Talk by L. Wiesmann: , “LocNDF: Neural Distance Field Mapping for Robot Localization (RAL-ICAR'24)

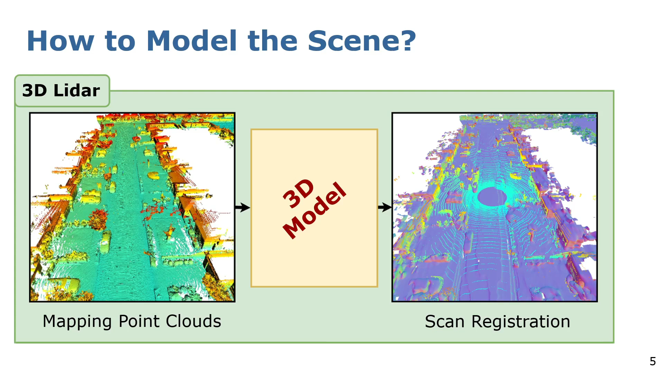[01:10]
This model should be memory efficient and well suited for localization. The unordered point law structure of the raw sensor observations is usually not well suited for mapping. It does not have a notion about free space.
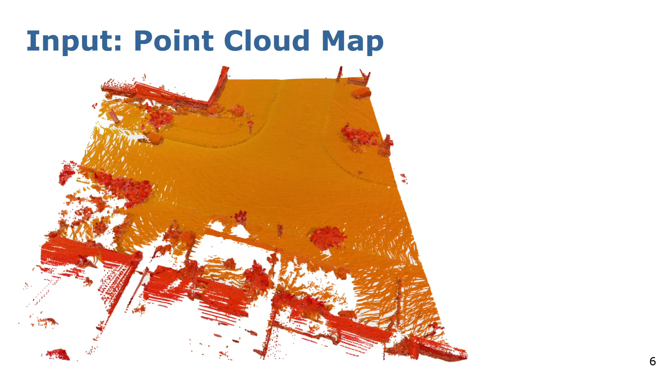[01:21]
We measure a lot of redundant points and it lacks structural information. Therefore, in the robotic domain, these distance fields are more commonly used. The map consists of a grid where each cell stores the distance to the closest surface.
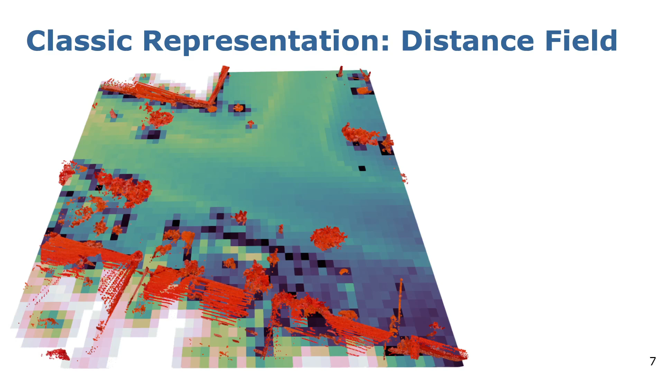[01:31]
The problem is that the memory consumption of those grids grow cubic with increasing resolution.
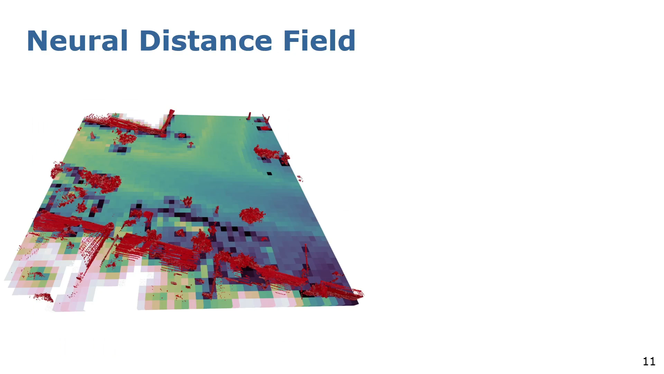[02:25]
it is probably very hard to find the underlying function. Therefore, instead of coming up with one analytically, we can instead approximate it by a multi-layer perceptron. Now, the network should predict for each position, x, y, z, the distance to the closest surface.
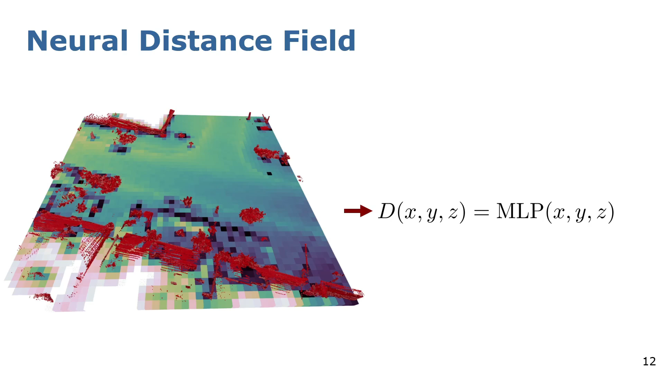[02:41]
This is the so-called neural distance field. Now, we know what we want, but we still need to find a way to learn from the
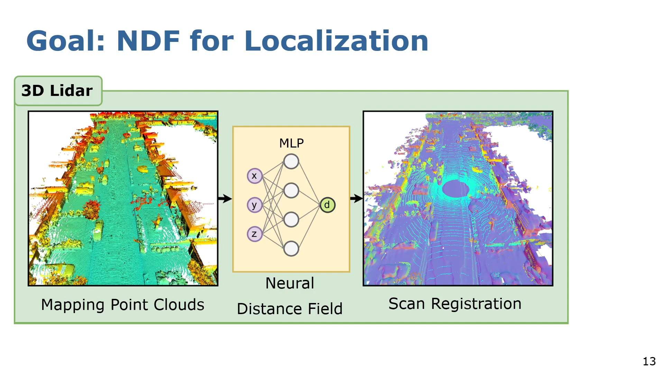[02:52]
input point cloud representation our neural distance field. And second, we need to see if this representation is also useful for localization. So, first thing we have to do is to construct our map.
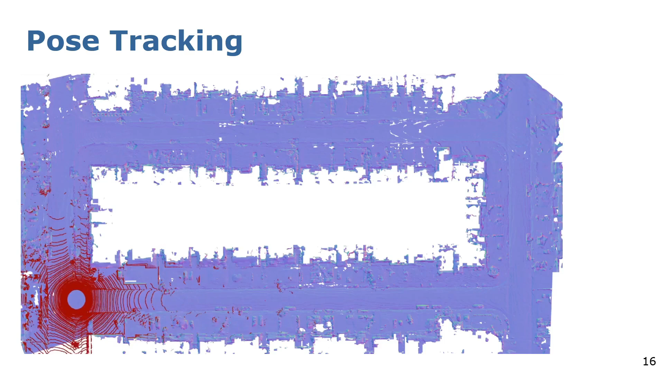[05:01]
As you can see, we are still able to reliably track the position of the car. The blue mesh here is extracted by marching cubes, but is only for visualization. The registration is solely done with the neural distance field. In this work, we have investigated how to learn a neural distance field from point clouds that can later be used for localization.